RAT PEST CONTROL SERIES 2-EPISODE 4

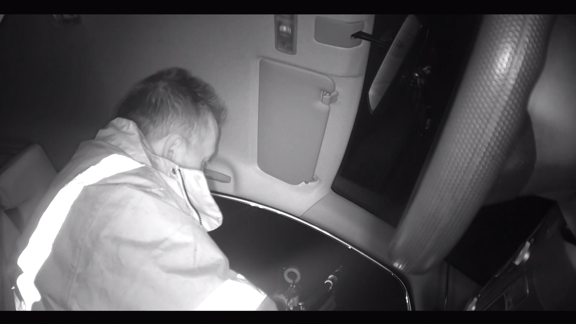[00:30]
Now, back on the rats, this time shooting from the car.
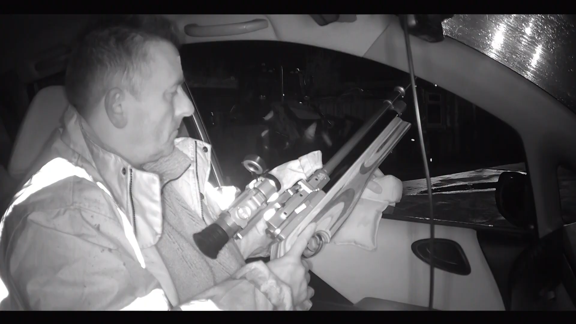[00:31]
And we'll be using the Air Arms S510
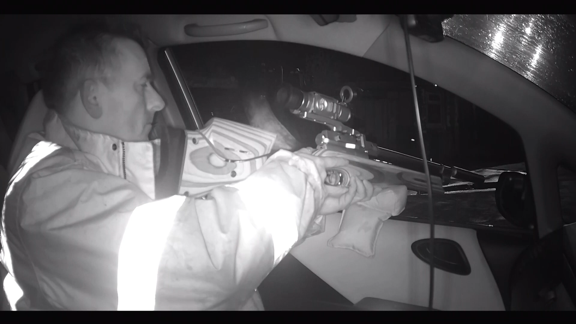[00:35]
Ultimate R in 177 calibre.
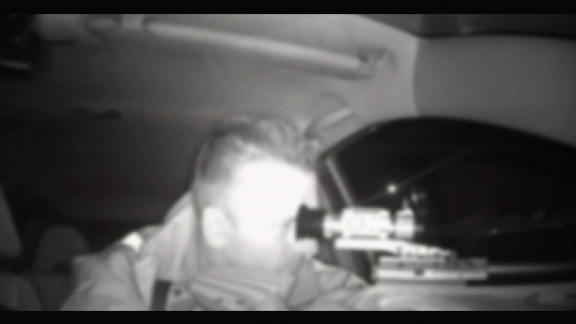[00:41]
Now, the S510, just the right size for out of the window shooting. Now, that's fitted with the PAR 008S Night and Day Scope.
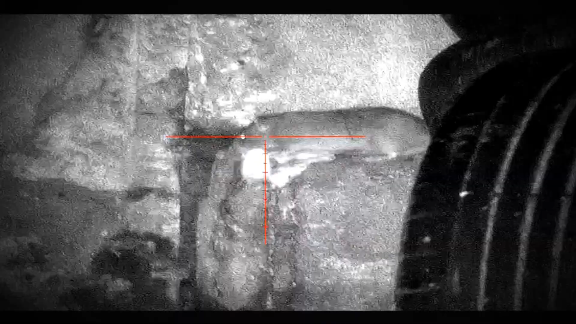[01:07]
Some big rats taken that night.
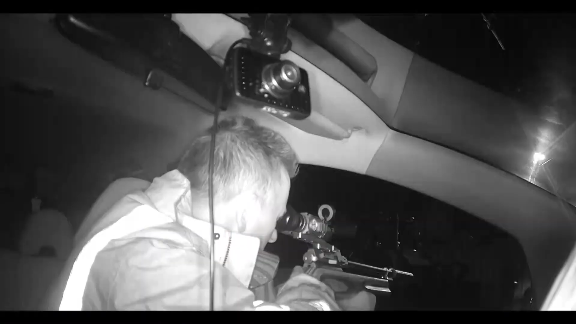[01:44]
First rat of the night, he just appeared out of nowhere.
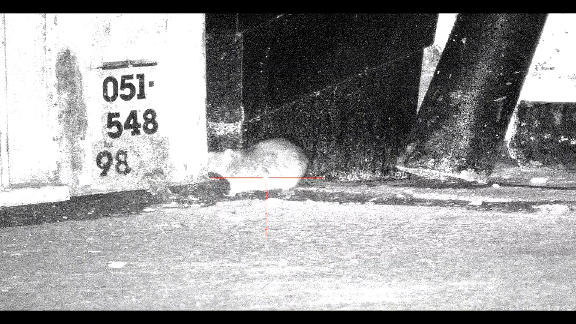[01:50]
A good sized rat, so you wouldn't want this fella up your trouser leg.
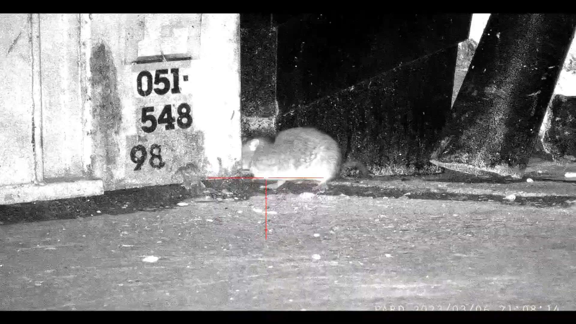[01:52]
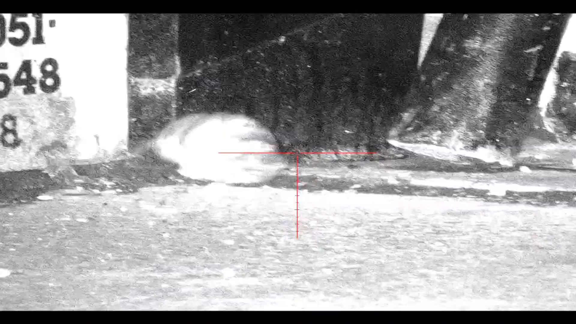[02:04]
That's 510, bang on target. I'm using the Air Arms Diabolos 4.51s pellets.
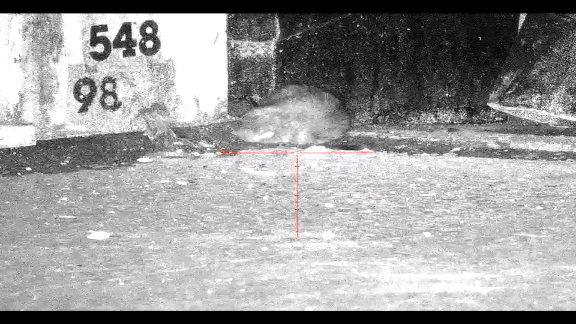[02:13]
Here's the shot again with the car cam.
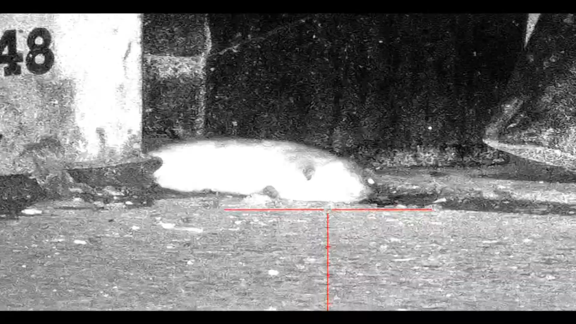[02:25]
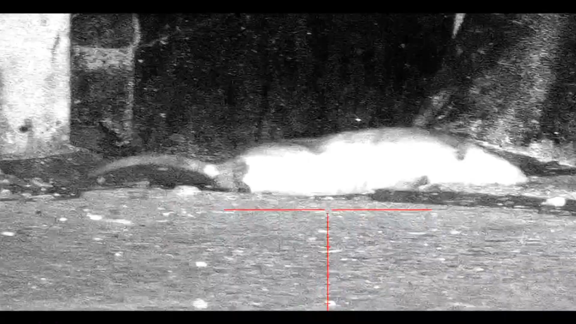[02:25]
A sure sign of major head trauma, copious amounts of blood from the ears.
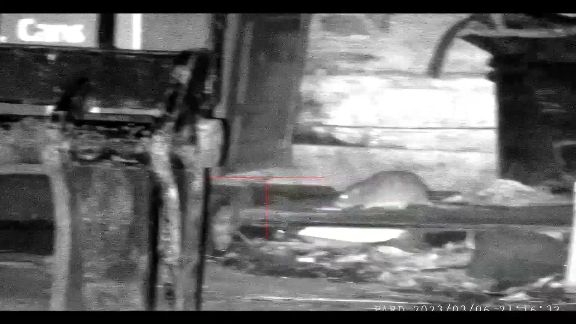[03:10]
That's a cracking 30 yard head shot from the S510.
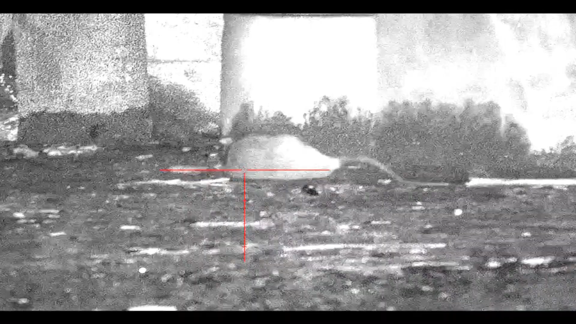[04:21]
That were a nice sized rat.
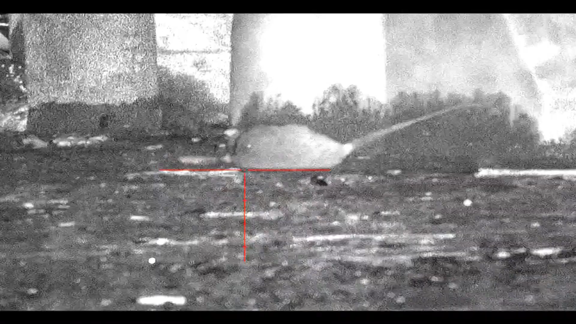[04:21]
It wasn't long before his buddy turned up. Another nice sized rat.
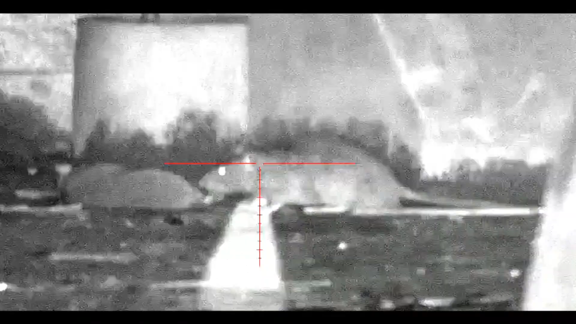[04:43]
The Air Arms pellet turning his brains to mush.
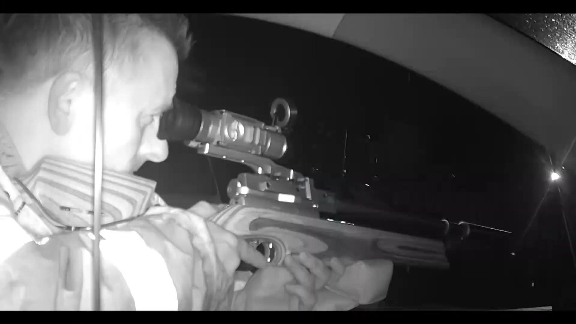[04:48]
Out like a light, no suffering.